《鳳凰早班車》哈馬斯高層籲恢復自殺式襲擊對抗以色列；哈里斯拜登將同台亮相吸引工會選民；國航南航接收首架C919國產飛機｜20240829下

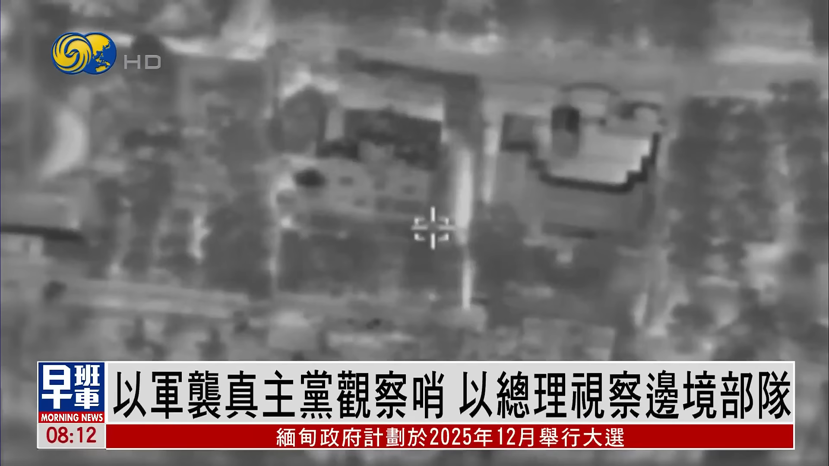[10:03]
乙军发布画面并表示28号对黎巴嫩南部的两个真主党观察哨进行了空中打击